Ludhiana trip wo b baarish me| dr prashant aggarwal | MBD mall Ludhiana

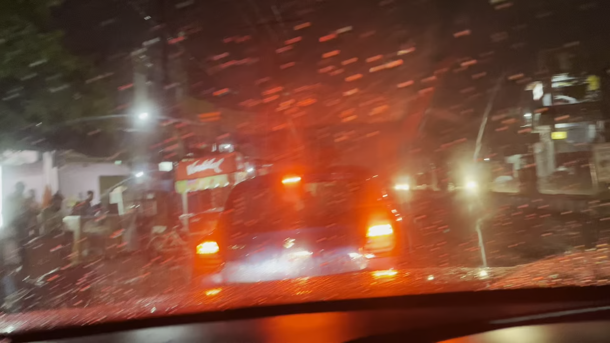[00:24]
you can see the rain will be till Ludhiana from the house you are going to keep the rain and this is where
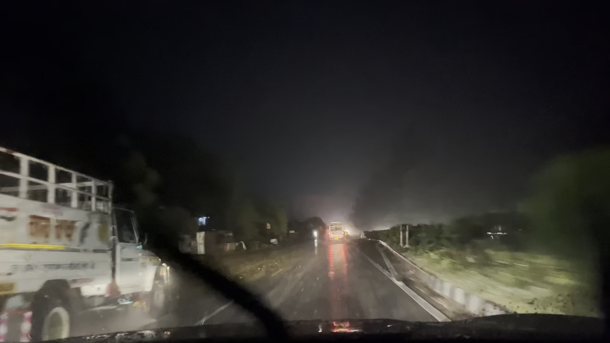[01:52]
It has been raining. So, this is because driving is slowly getting to the pukhari. This is why we are getting to the pukhari.
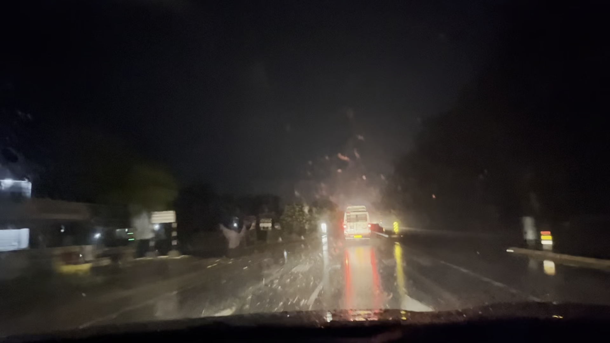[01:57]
This is why we are getting to the pukhari.